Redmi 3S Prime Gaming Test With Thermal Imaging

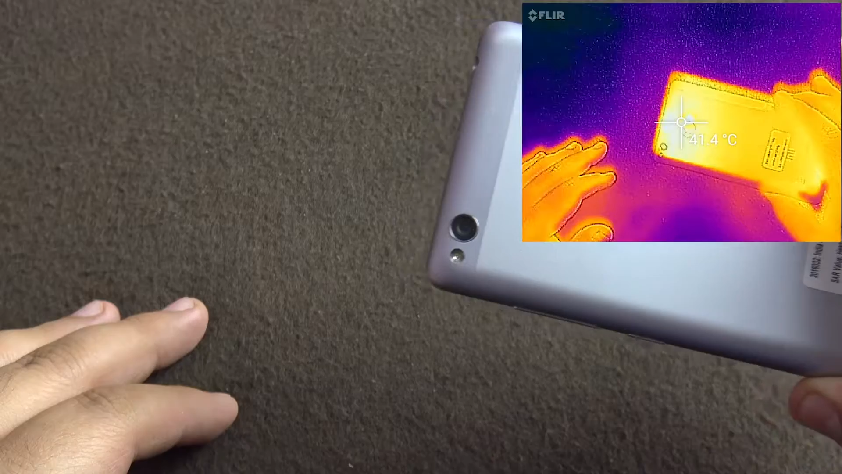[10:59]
See, 41 on the back, a little bit hotter on the front.
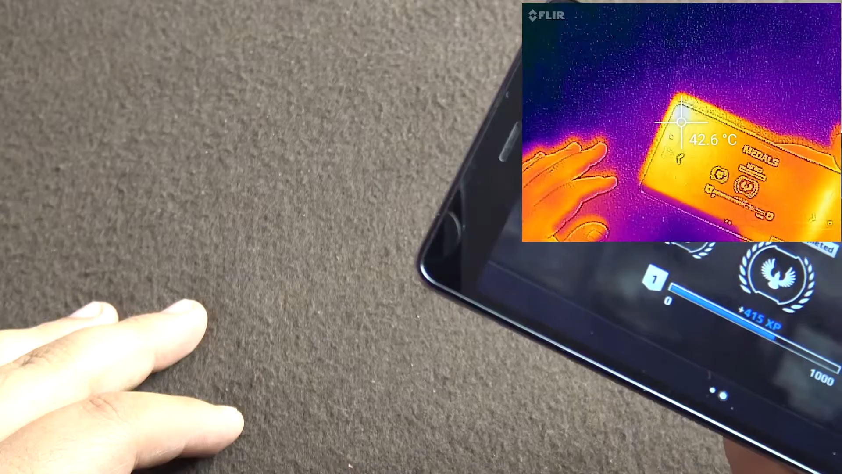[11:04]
On screen: spot 42.6°C
And, the rest of the device seems pretty cool, as you can see by the colors.
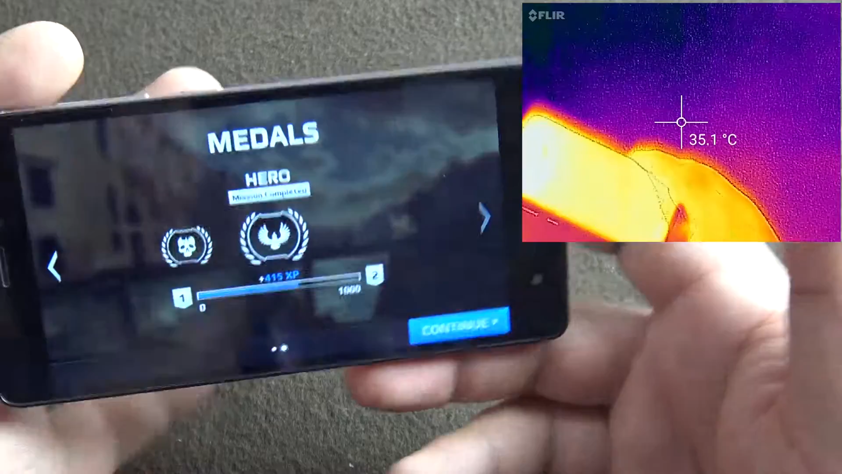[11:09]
On screen: spot 35.1°C
Because, the yellowest part is the hottest.
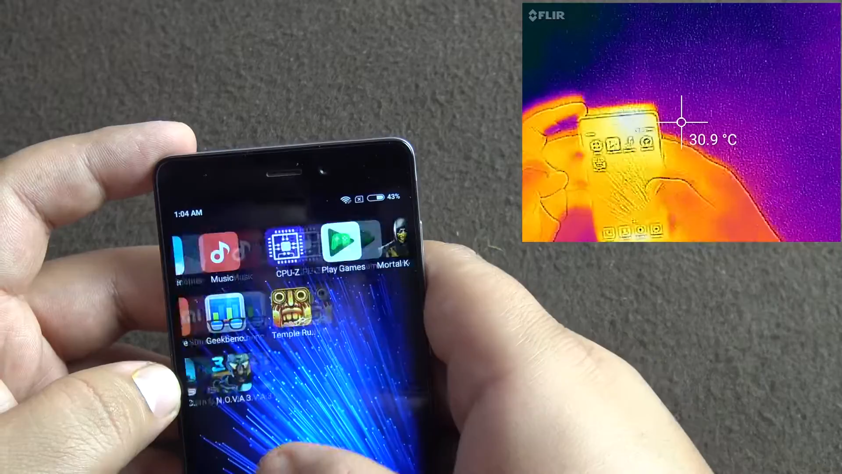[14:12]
On screen: spot 30.9°C
play a temple run now The temperature as you can see is about 41,
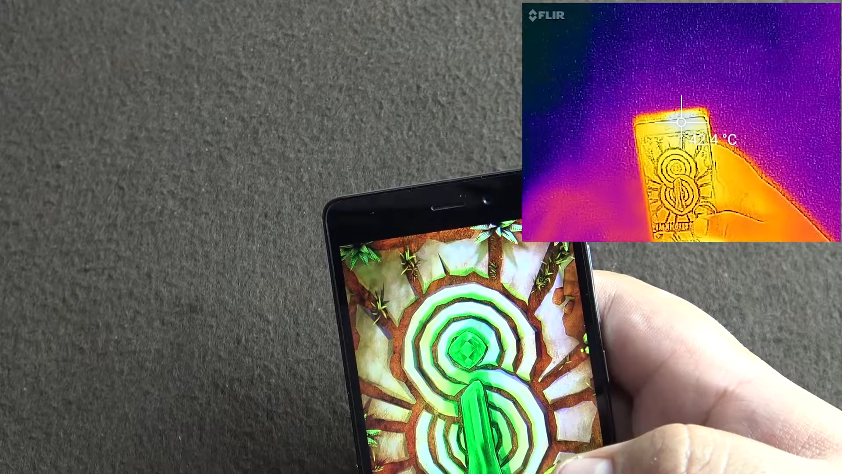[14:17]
42 So in this way you can actually know what's going on inside the phone with a thermal camera Rather than just measuring the temperature
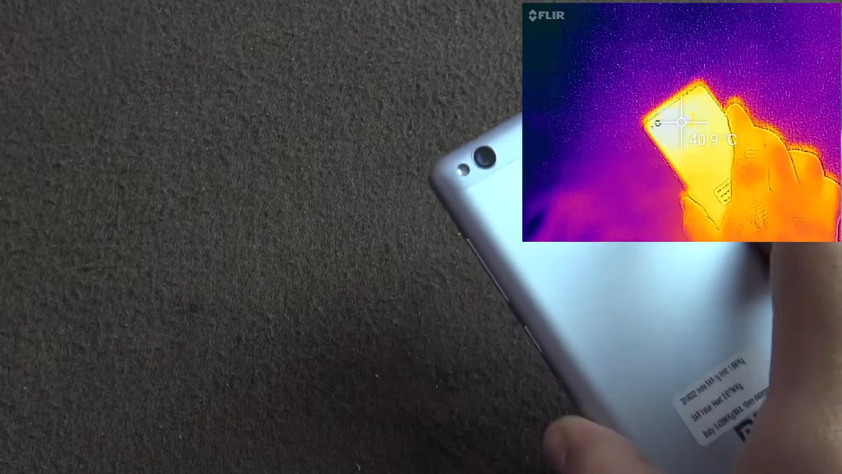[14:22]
How is the phone dissipating the heat
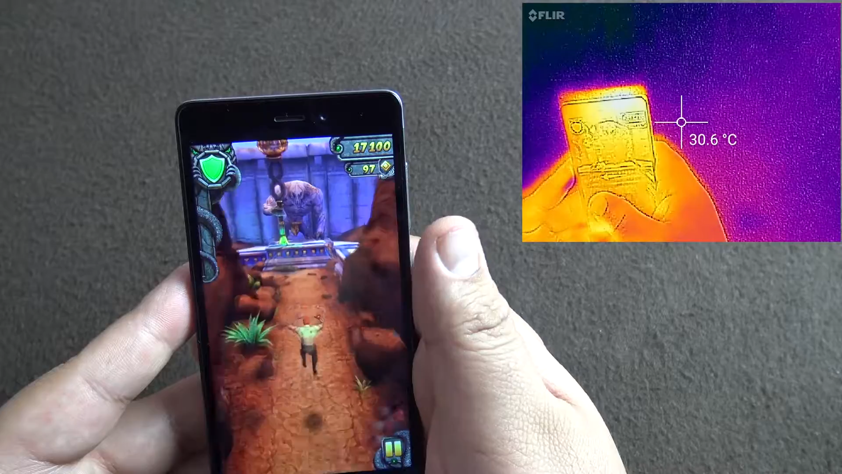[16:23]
On screen: spot 30.6°C
So Running pretty smoothly I don't think we need to check Temple run any further So temperatures again Hovering at 40
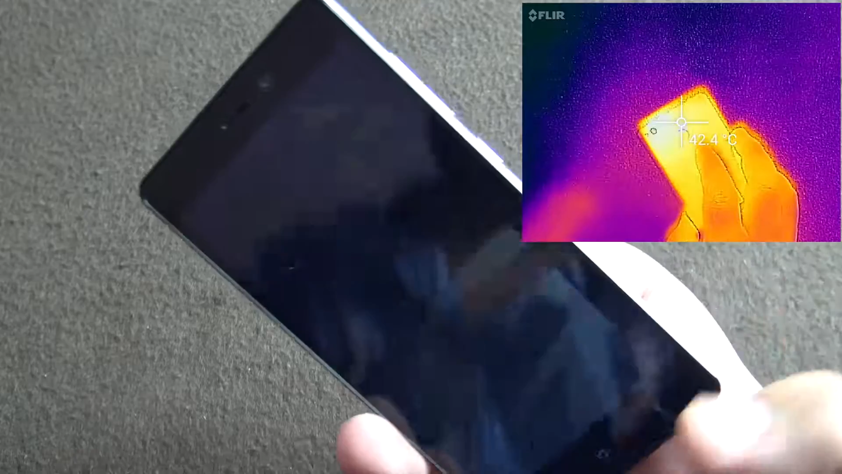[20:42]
so guys i think this much of gaming is enough and you get an idea that this phone can handle pretty heavy games and does not heat
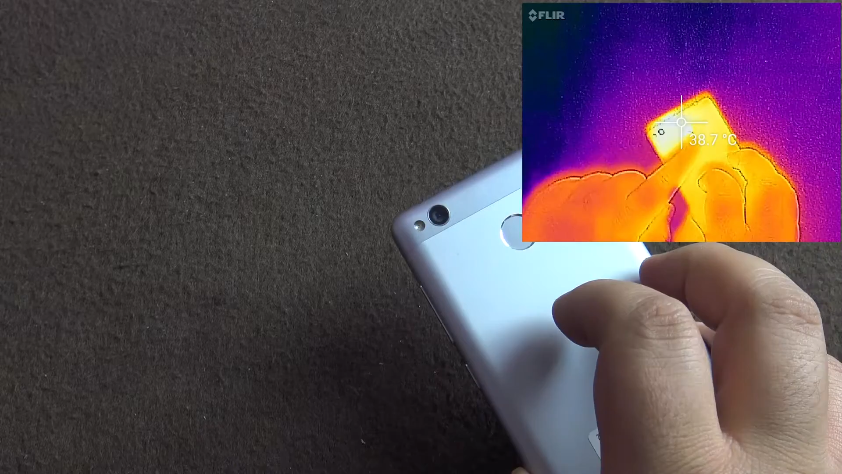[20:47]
On screen: spot 38.7°C
up much and only this area is where you will feel some warm
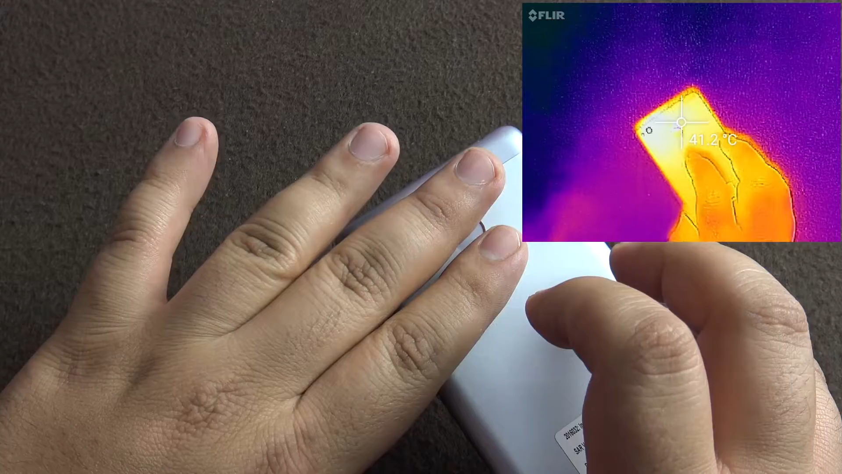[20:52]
warm to touch rest of the phone is still at a very
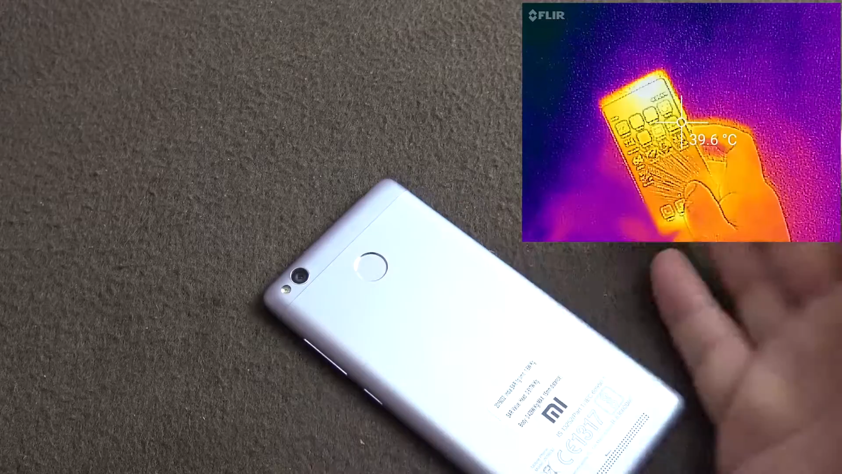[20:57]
normal temperature let's just see it's
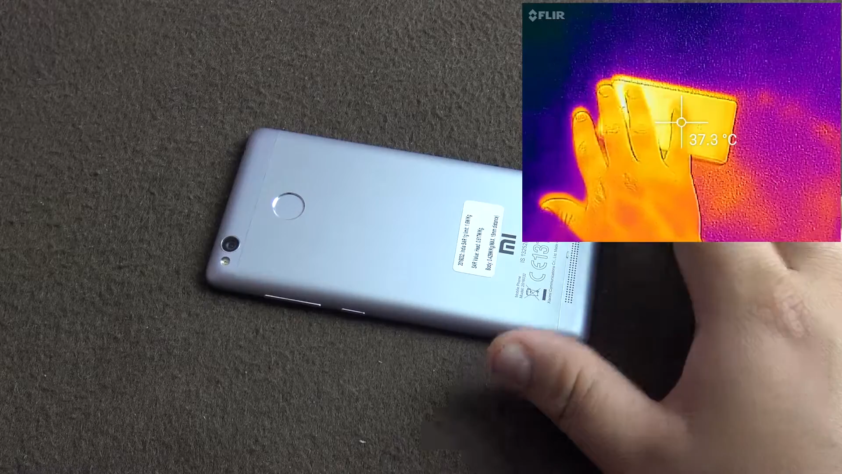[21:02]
On screen: spot 37.3°C
a 38 39 so the heat from this has come and spread all over the metal body of the phone
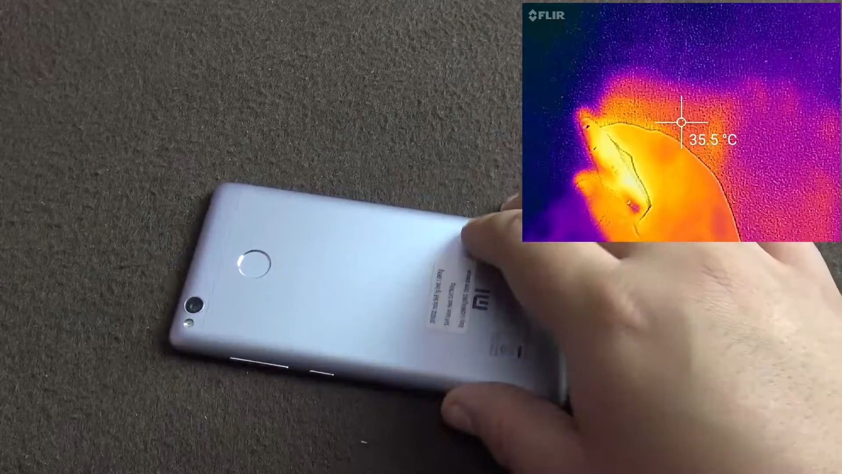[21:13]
On screen: spot 35.5°C
which will help it dissipate and will not heat up the device totally too much so guys i hope